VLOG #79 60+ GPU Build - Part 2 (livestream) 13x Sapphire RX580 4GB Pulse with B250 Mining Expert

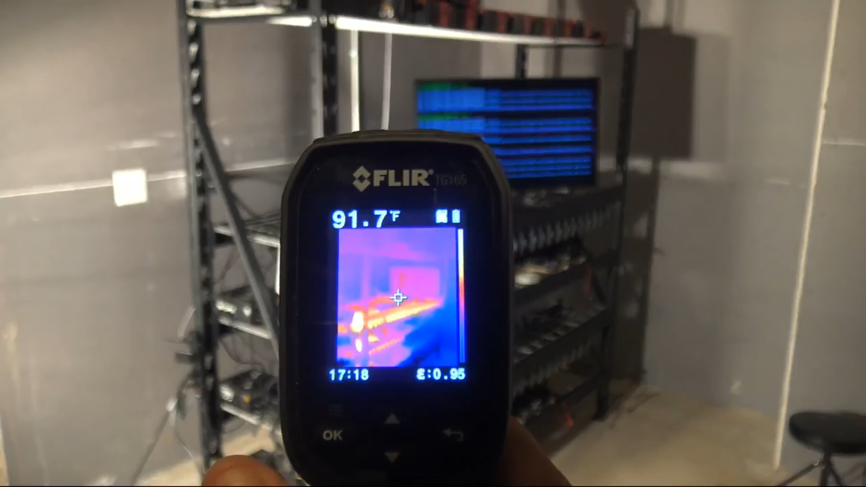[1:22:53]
On screen: spot 91.7°F
Let's get this set up here. What's your, uh, what's the rate, what's the range on that? Is it not about the range? Oh, no, the range is set, right? See the heat on top, it's definitely hotter on top.
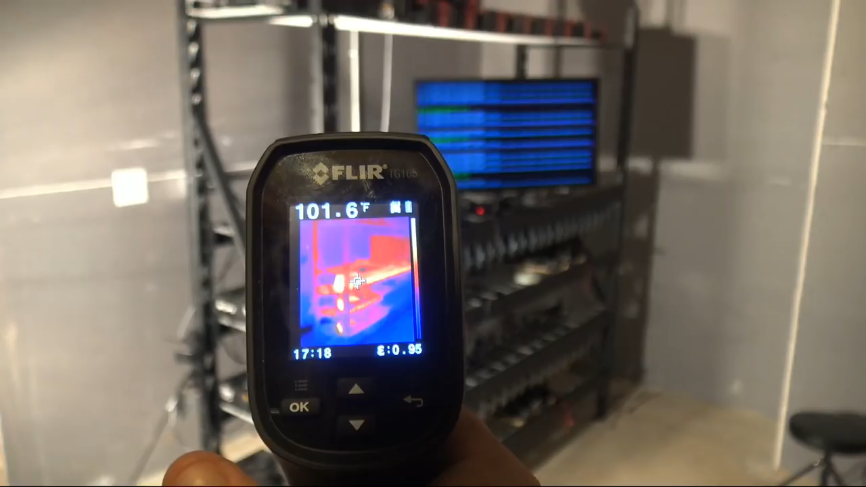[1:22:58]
On screen: spot 101.6°F
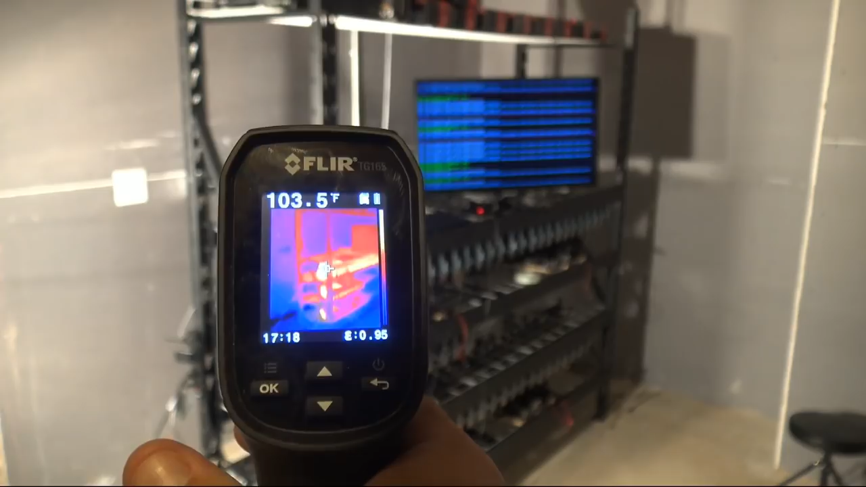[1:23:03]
On screen: spot 103.5°F
116 on the hot spot. Surface 121. 32. Just took a picture there.
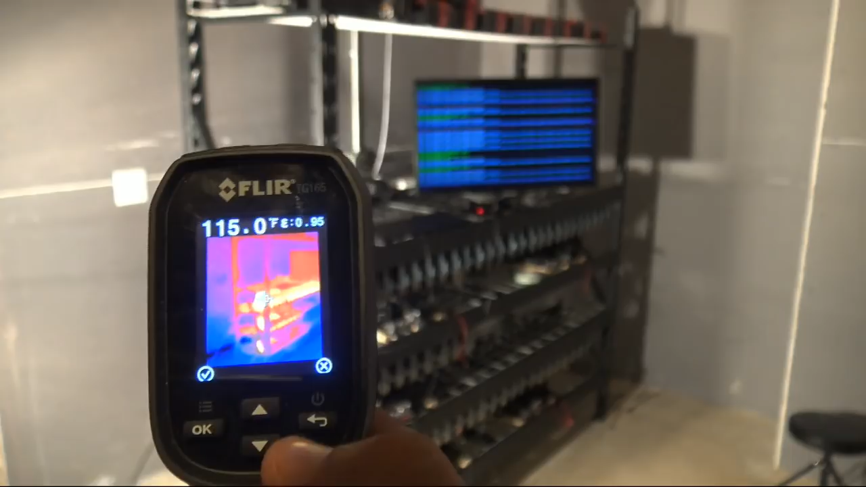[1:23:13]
On screen: spot 115.0°F
Not too bad. This is in Fahrenheit right now. 139. So that's right on that, that's right on the edge of the VRM.
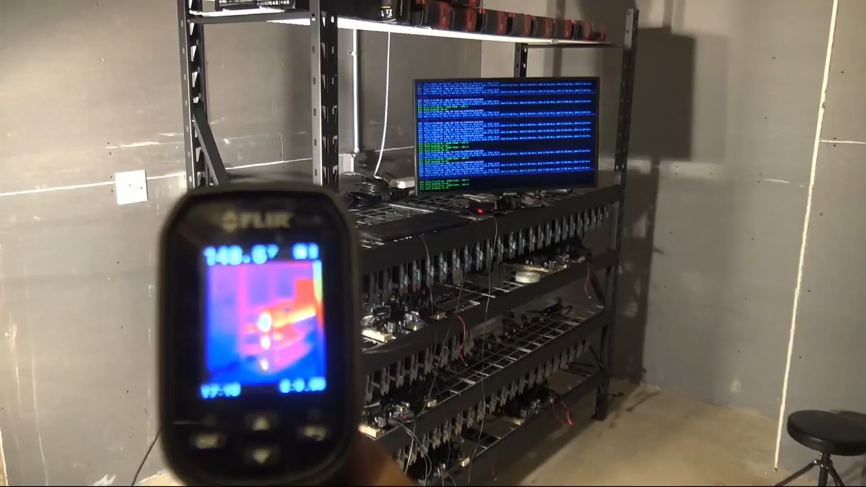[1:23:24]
151, 150. That's on the back side of that top card. Trying to get it to, there it is, 158.
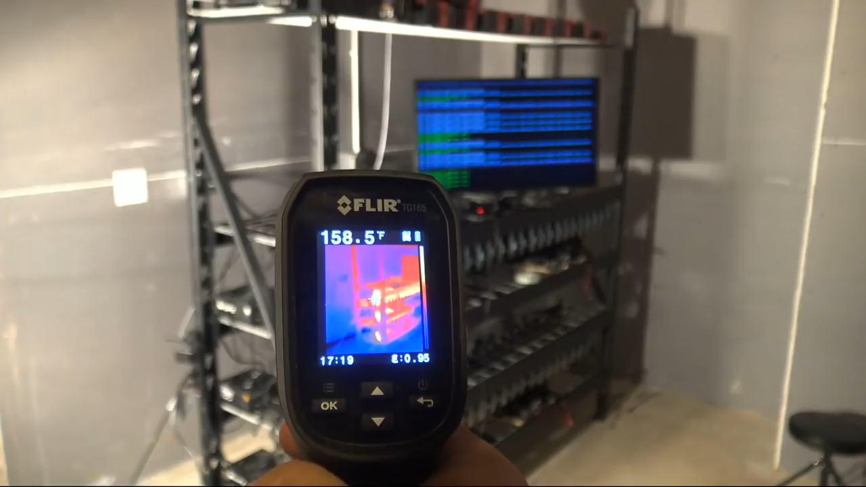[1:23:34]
On screen: spot 158.5°F
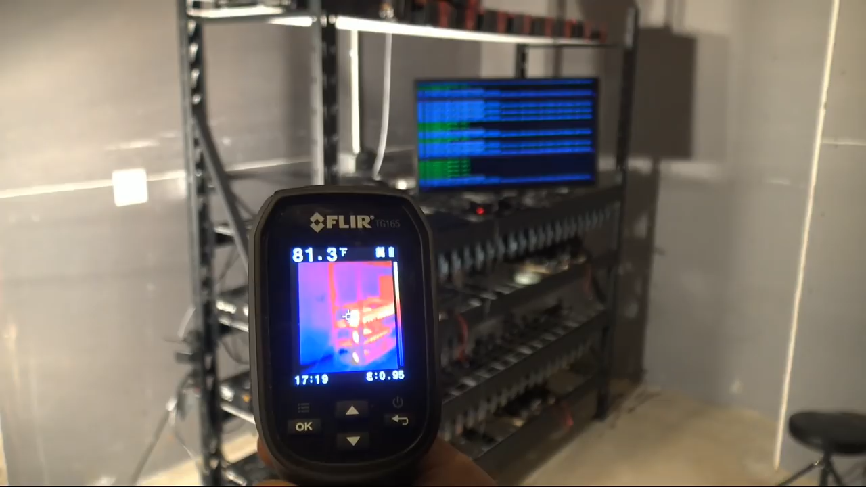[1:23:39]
On screen: spot 81.3°F
That's right on the back part of the processor on that, that top right card.
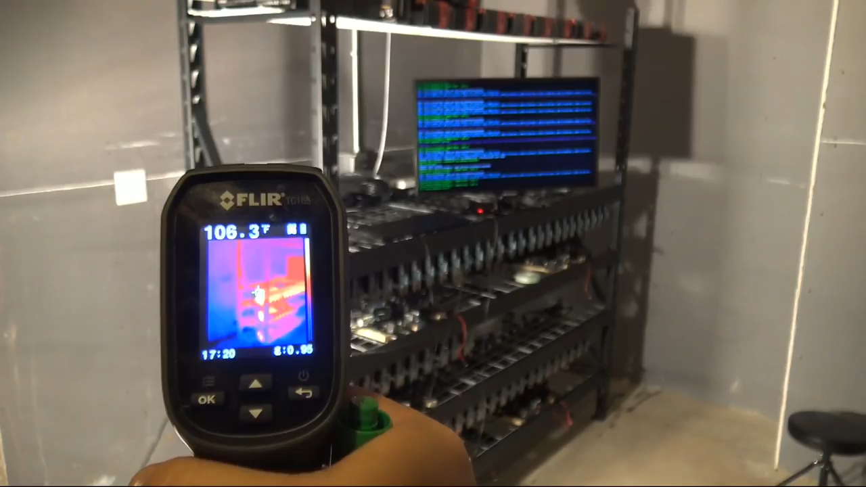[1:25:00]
Let's get this chart. 120, 130, that's the hot spot. It's already cooled down, 20 degrees.
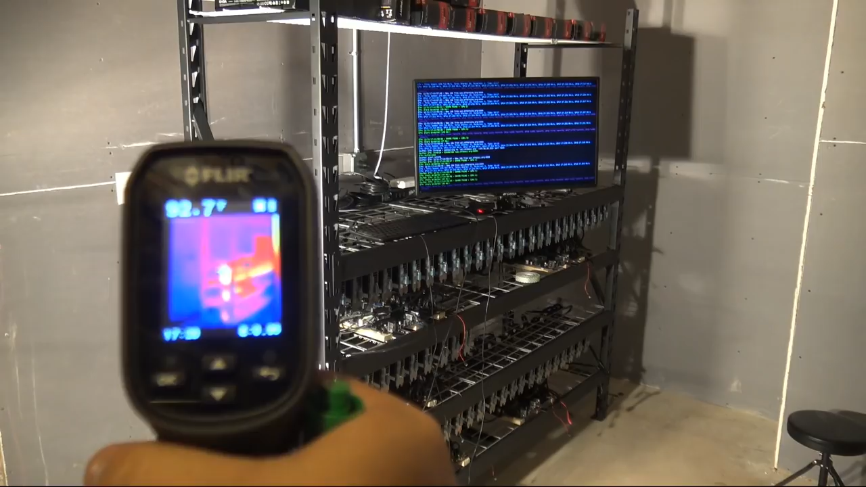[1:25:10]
We're in the 90s. You're watching it in real time. 91, 94, 90. 104 is the hot spot. I'm trying to hold it in one spot. There's the hot spot. It's a 120. So when I saw 140 there.
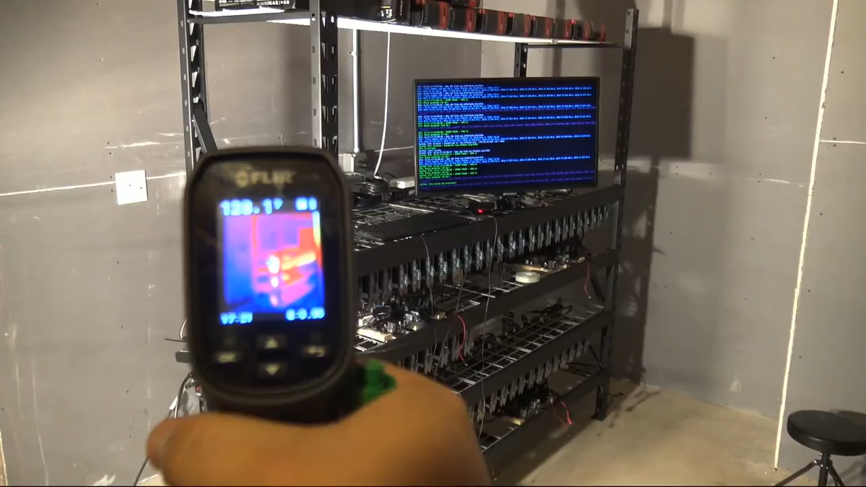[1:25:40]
Trying to keep it in one of the same spot. Oh, the floor turned off.
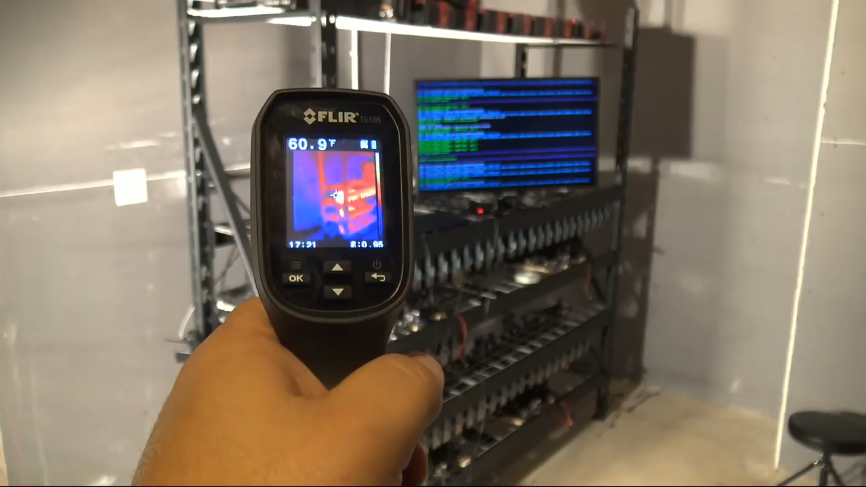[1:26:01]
On screen: spot 60.9°F
150 on that back VRM still. The surface temperature of the actual case though,
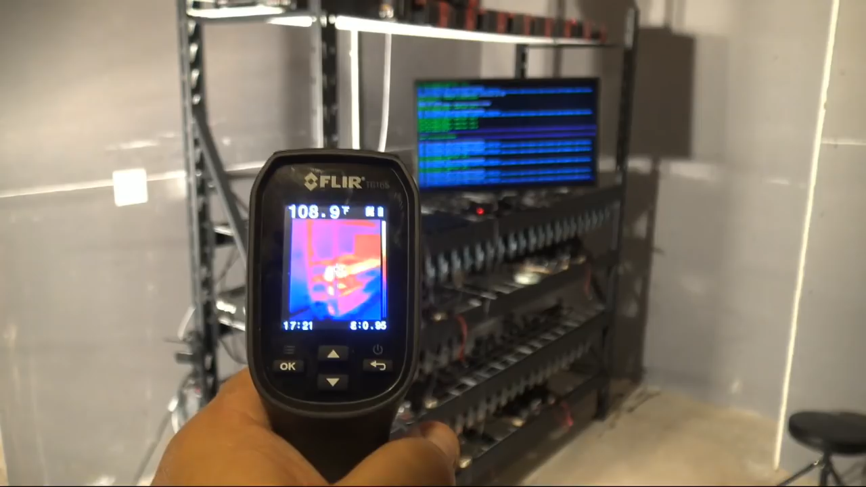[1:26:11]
On screen: spot 108.9°F
it's a lot cooler down here in the bottom. And you can see the, that's the lamps. How many non-lining parts can you put on the B250 and can they be 1080 Ti's? That's the outside temp. 8 degrees.
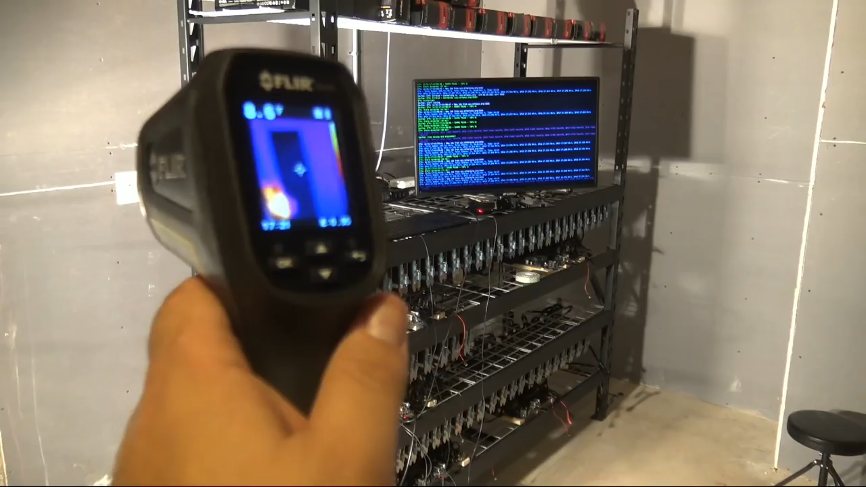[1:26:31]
Yeah, so outside temperature is 8.4 Fahrenheit.